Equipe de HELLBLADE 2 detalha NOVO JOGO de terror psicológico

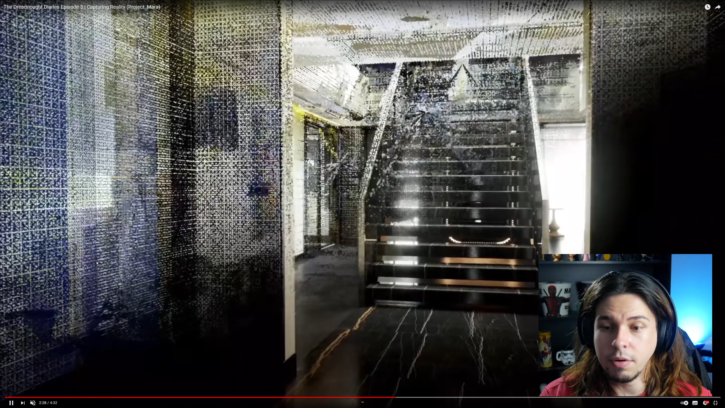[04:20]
E o resultado disso é que eles fizeram um scan desse cenário todo aí, nessa super parada.
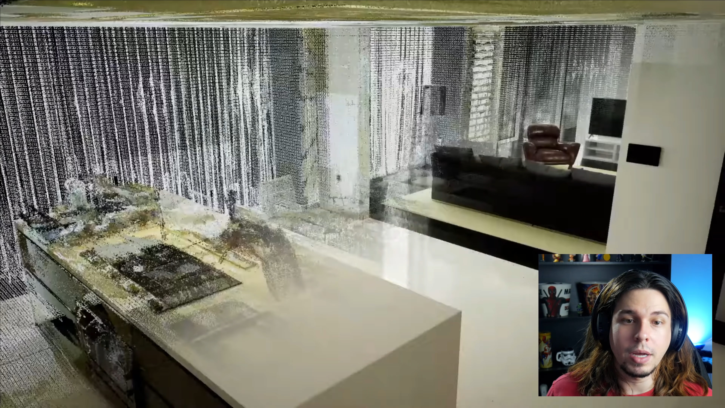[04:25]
Que eles estão usando, inclusive, algumas coisas que são geradas proceduralmente, como a poeira.